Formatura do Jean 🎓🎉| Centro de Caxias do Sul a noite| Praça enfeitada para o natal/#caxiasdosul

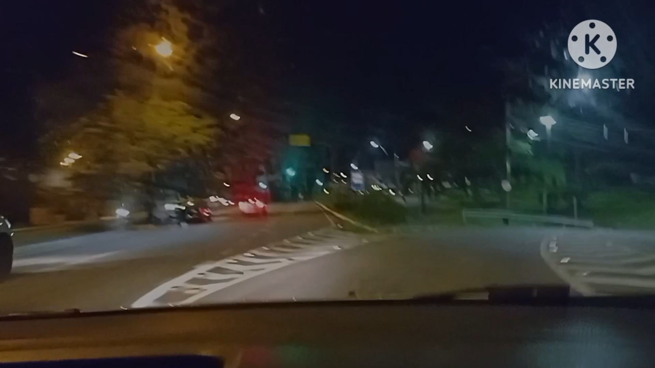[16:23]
Olha, gente, chegamos aqui no Imigrante, vamos descer e pegar Júlio de Castilhos, entendeu? Já estamos no centro, praticamente, né?
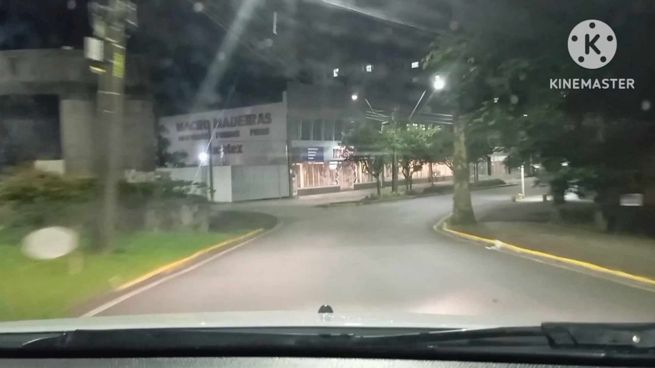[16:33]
E é assim, gente, tudo morto. São 10h33 agora.
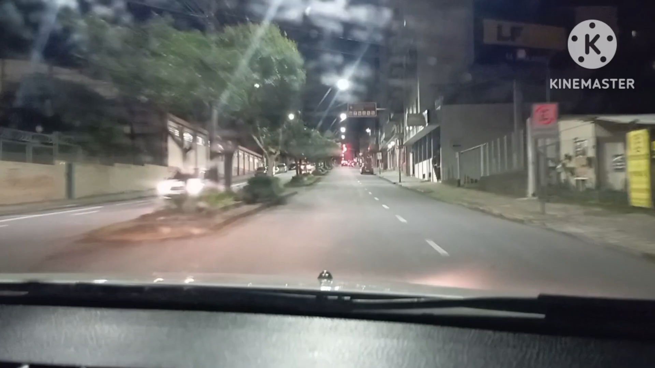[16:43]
Bem calmo, bem tranquilo. Só algumas pessoas indo embora do trabalho, curso.
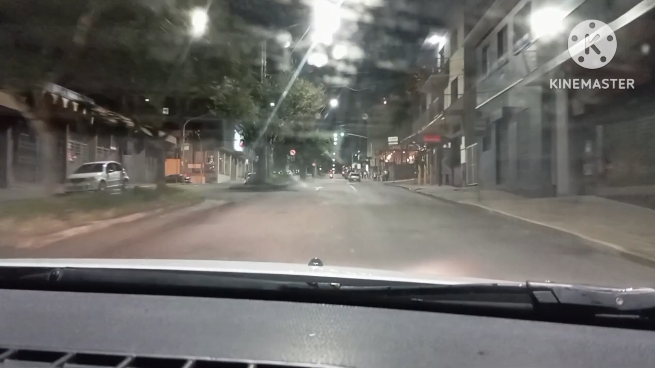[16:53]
E as lanchonetes abertas e alguns postos de gasolina. Essa aqui é a Júlia. Essa aqui é o mundo animal. É, o mundo animal. Olha, tem gente. O mundo animal fica até tarde.
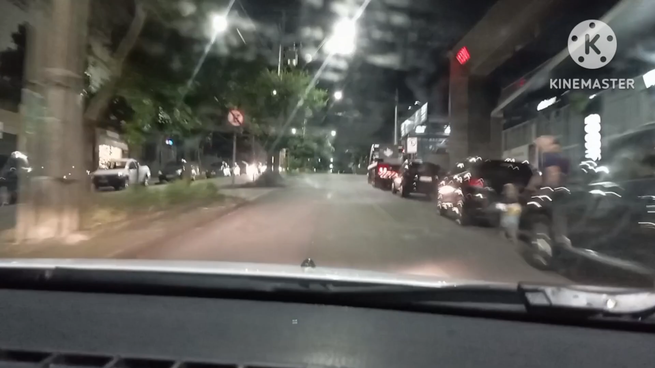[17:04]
Nossa.
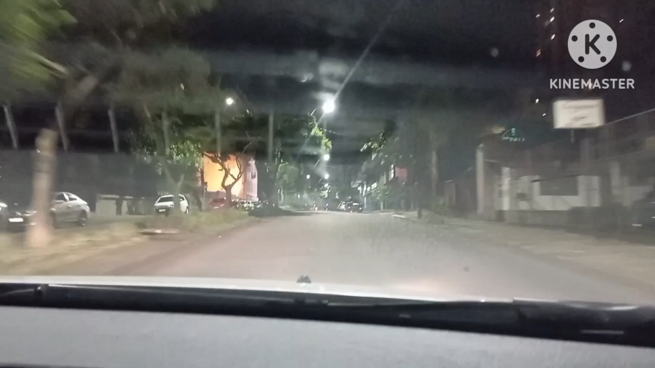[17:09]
bastante carro. Aqui eu acho que tem um lugar de alguns bares lá por aqui. Ó, restaurante. Ah, é um restaurante ali, estava cheio de carro. Olha que linda essas flores. Tô chegando a época das hortênsias, né? A primavera chegou, deixando as hortênsias aí.
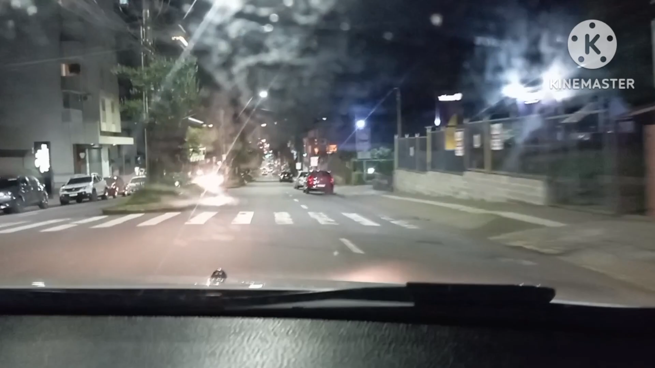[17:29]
Que vai durar até janeiro por aí, ainda tem bastante hortênsias pela cidade. Você vai entrar ali? Não, ele entra lá. Pra pegar. A casa lá que tinha queimado essa aqui, né?
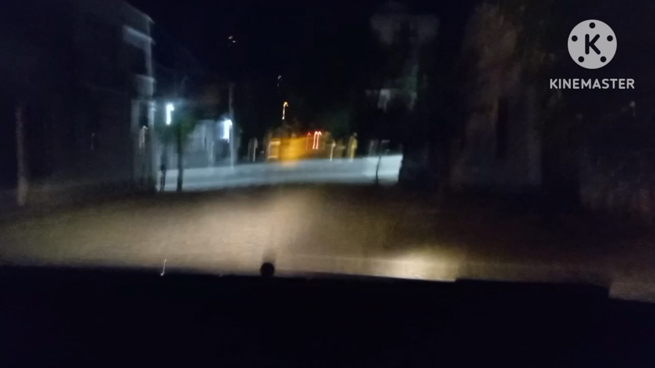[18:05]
Ou quase. Agora, gente, aqui tá tranquilo. Agora pegamos a Pinheiro de Machado. Pinheiro Machado, e o Johnny tá aqui na Pinheiro. É, só que ele tá lá na mais à frente, mais umas 6 quadras por aí. Tudo tranquilo, só barzinhos abertos, restaurantes. E é isso aí.
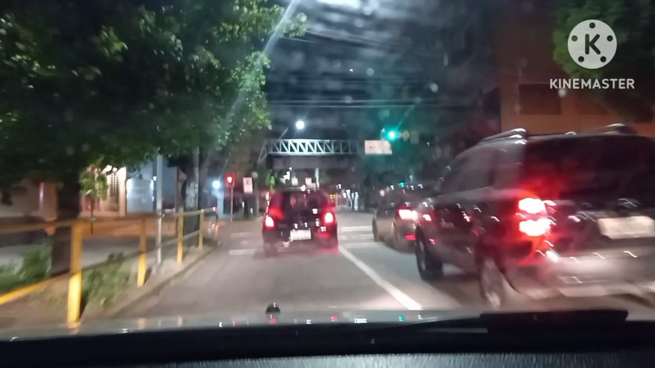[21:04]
Ela toda a vida é imigrante. Ela sempre é mais movimentada. Lá na frente vai estar a praça. Gada, alaranjada. Olha esse prédio, gente. O Magna Bosco tá lindo também.
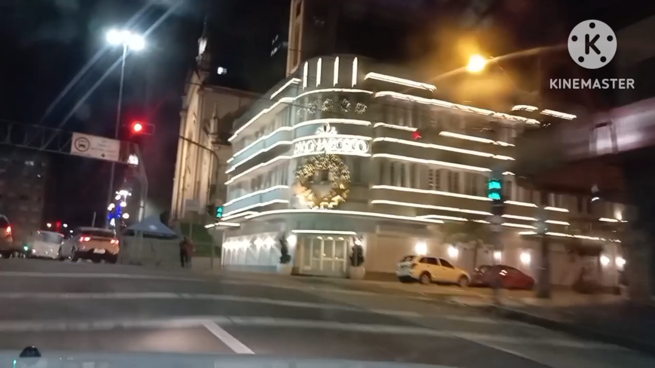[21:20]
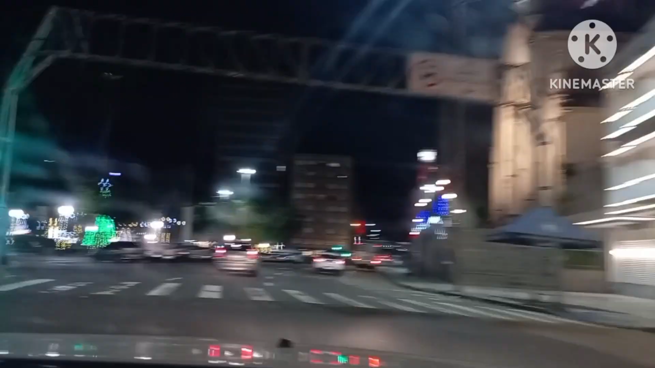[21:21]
E olha a praça, minha gente. Olha, dá até para estacionar ali.
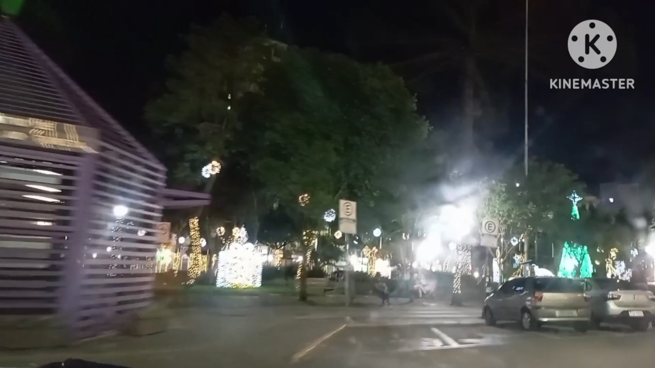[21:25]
Ah, não. Cadeira aí. Dojo. Mais de 60 olha, anos. Olha, gente, tá lindo.
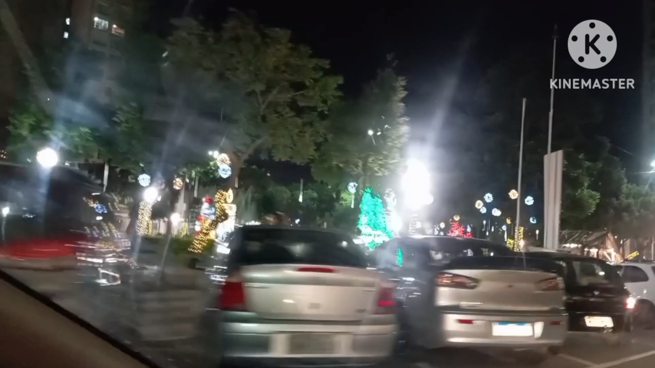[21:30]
Tá, mas não tem lugar. Tem, John, tem um lugarzinho aqui, ó. Ah, esse aí são só essas pessoas.